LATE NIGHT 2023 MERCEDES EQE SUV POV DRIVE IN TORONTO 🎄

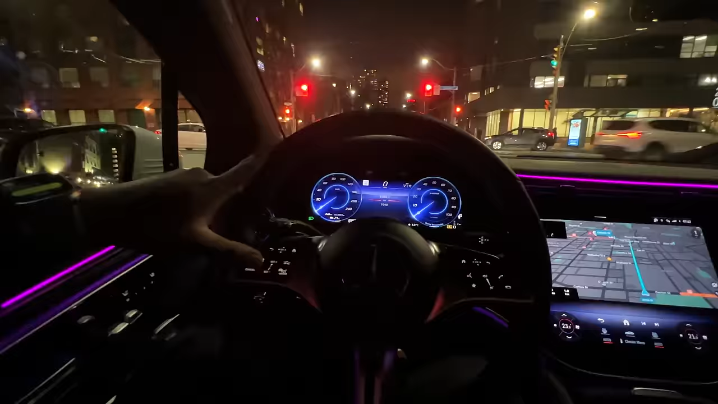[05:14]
Good speed. Not too crazy, but but it's pretty fun. We trying to go crazy. There's tons of body roll in this too, but it's super comfortable. That's one thing I must say. It's very, very, very comfortable. So far, I have 249 kilometers of range, which is good in and around the city. Should last like a week. Week at least, you know what I'm saying?
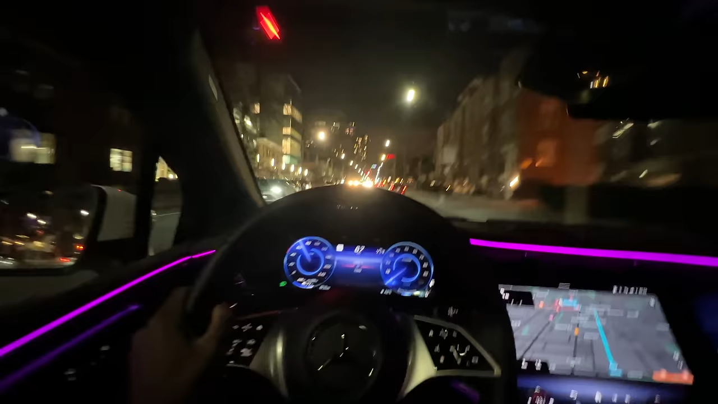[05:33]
If you're going out further like Mississauga, Brampton, that's you're probably going to need to top up after a day or two, to be honest. But if you're just in and around the city of Toronto with this range, you're 100% fine.
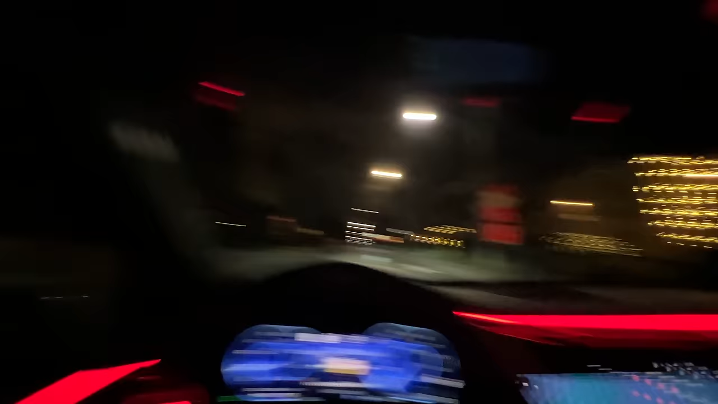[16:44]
It's a yearly thing. This is a sick neighborhood. I fuck with it. Would you do it, like, if you live here? Yeah, I would participate. I mean... Hey, gotcha. Gotcha. Oh, yeah, what's this? I'm a team player. What can I say? You do it for the squad? I'll do it for the team. This house is creepy. Like, look at that house. Yeah. That house looks scary.
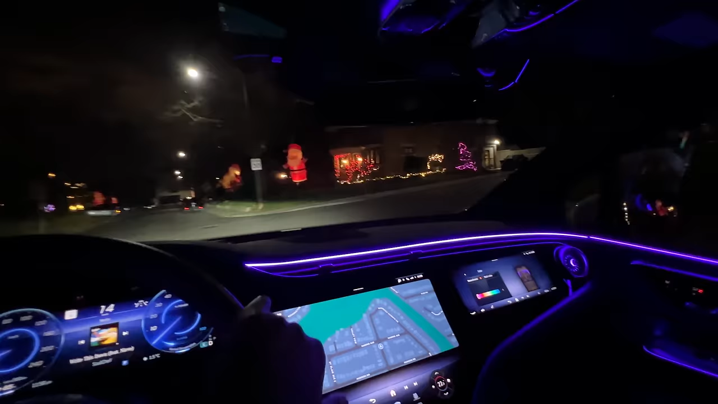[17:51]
So it's only the street. This is crazy.